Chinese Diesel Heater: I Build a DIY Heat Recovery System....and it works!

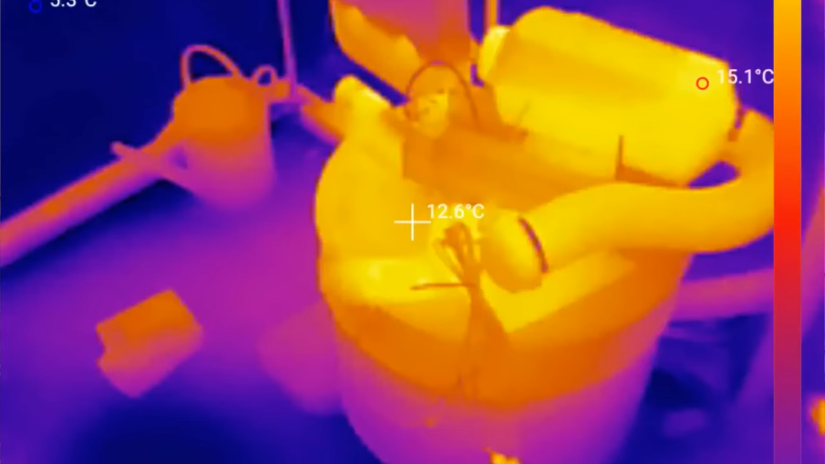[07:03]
On screen: spot 12.6°C
You can see there's some hot spots there. You can see my hand is a bit warmer. You've got the controller there. That's obviously got power going to it. You can see the fuse down there, the power pack.
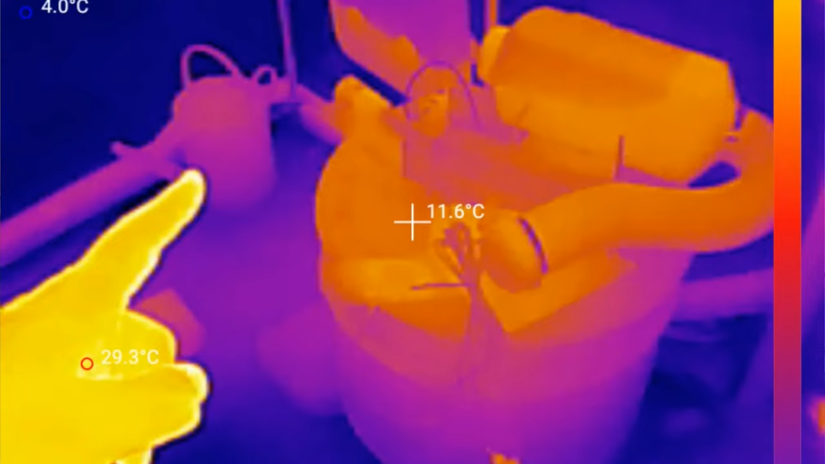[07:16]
On screen: spot 11.6°C, min 4.0°C
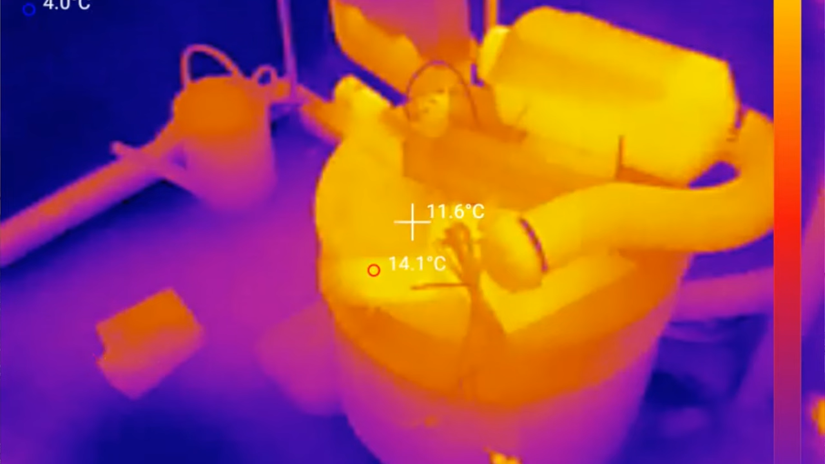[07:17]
On screen: spot 11.6°C, max 14.1°C
There's the battery just over at the side here you can see.
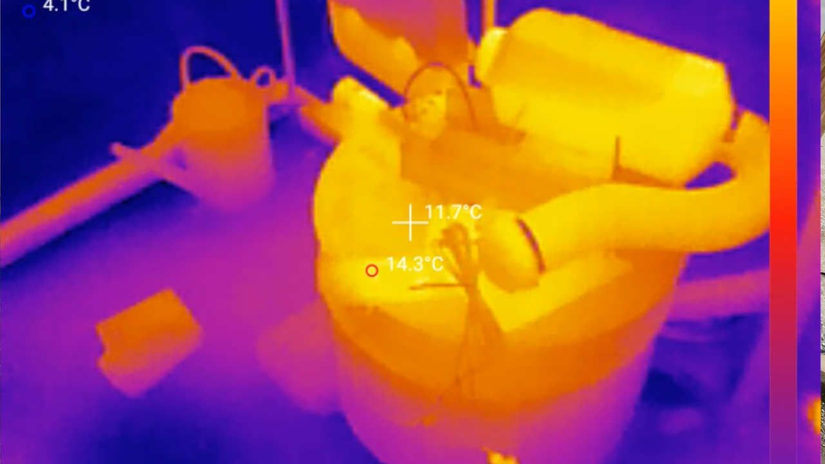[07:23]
On screen: spot 11.7°C
The fuel is obviously over in the tank there. It weighs a little bit, sorry,
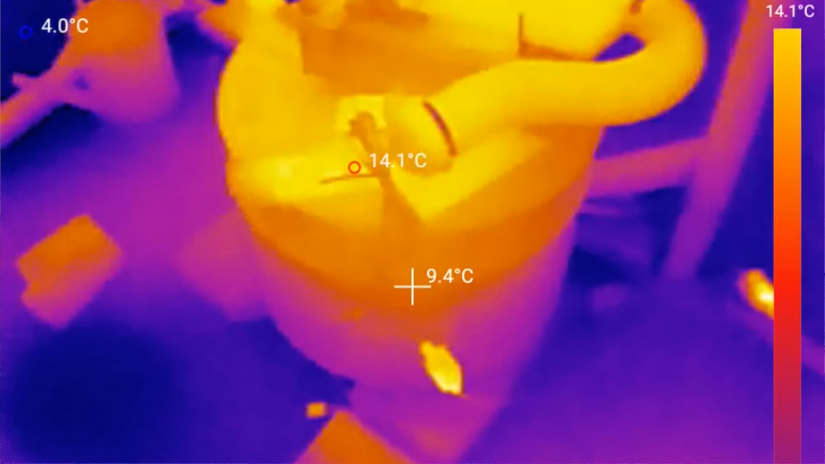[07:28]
On screen: spot 9.4°C, max 14.1°C, min 4.0°C, scale top 14.1°C
is a little bit warmer than the controller and the watering can over there as well.
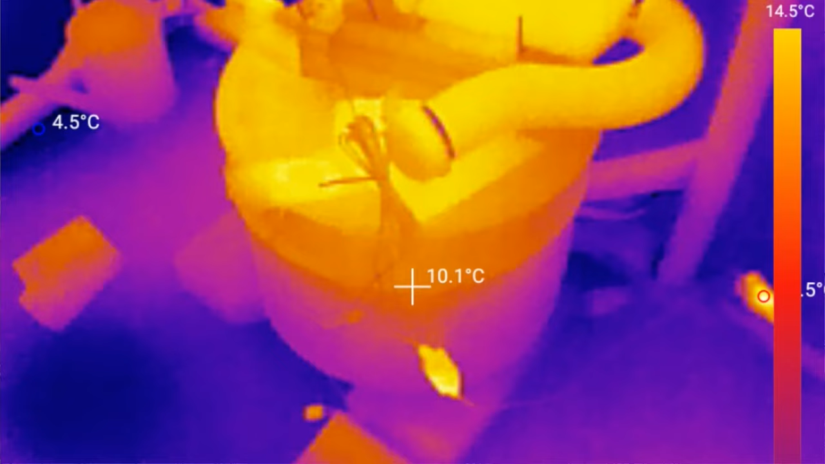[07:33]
On screen: spot 10.1°C, scale top 14.5°C
Okay, so what I'm going to do is I'm going to fire it up and then we're going to see how the heat changes, basically.
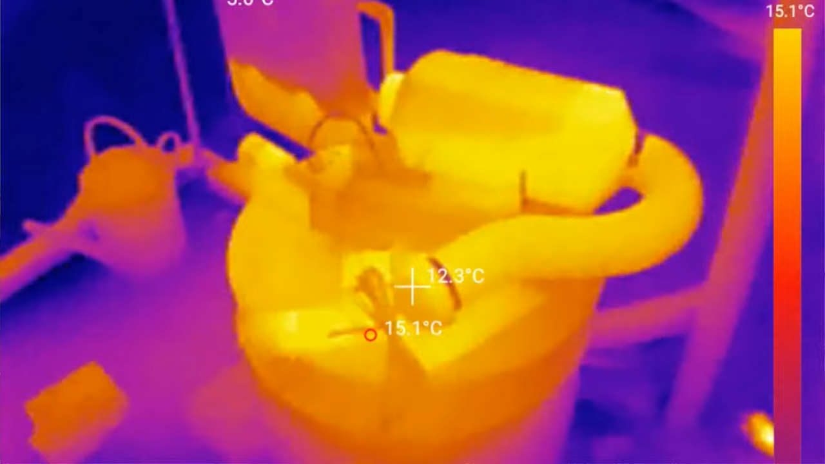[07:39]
On screen: spot 12.3°C, max 15.1°C
Right, so we've been going for a little while. It's heated up. It's all going. Let's check the thermals.
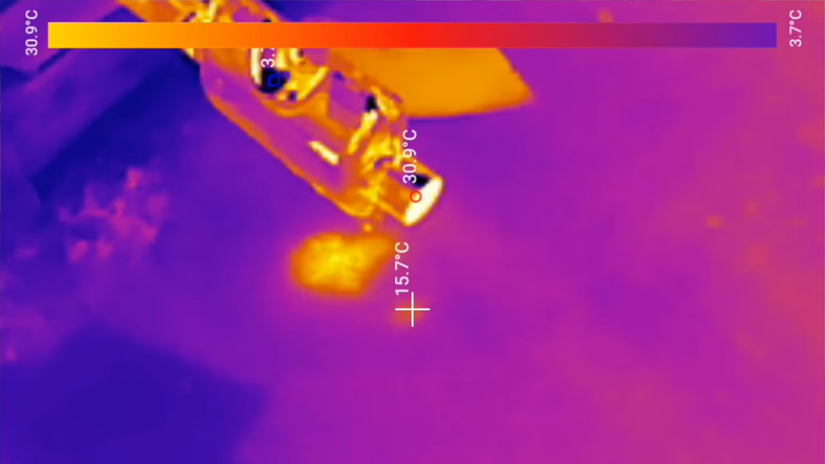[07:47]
On screen: spot 15.7°C, max 30.9°C, scale top 30.9°C, scale bottom 3.7°C
It is water and the water is also finding its way down here, which is really good news.
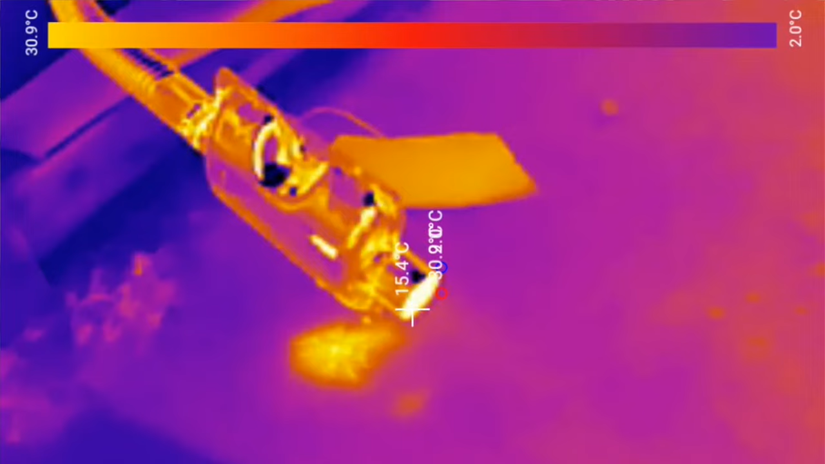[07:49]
On screen: scale top 30.9°C, scale bottom 2.0°C
Obviously, at the rate this is burning and the air coming in,
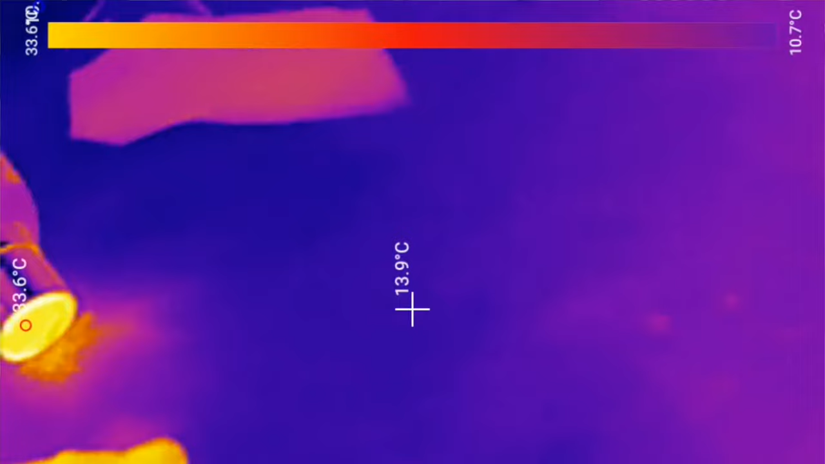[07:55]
On screen: spot 13.9°C, scale bottom 10.7°C
the air in here is about 80% humidity already, so there's a lot of water to be had.
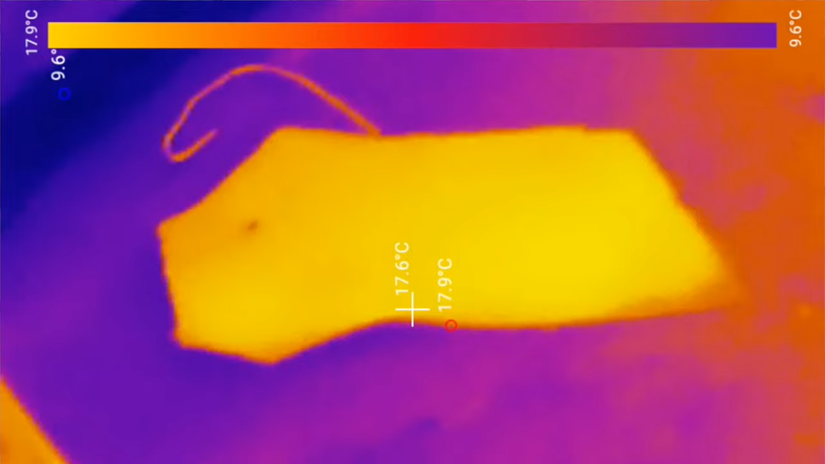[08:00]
On screen: spot 17.6°C, max 17.9°C, scale top 17.9°C, scale bottom 9.6°C
The fact that the water is actually condensing and coming out of the muffler is absolutely amazing because it means that it's not blocking.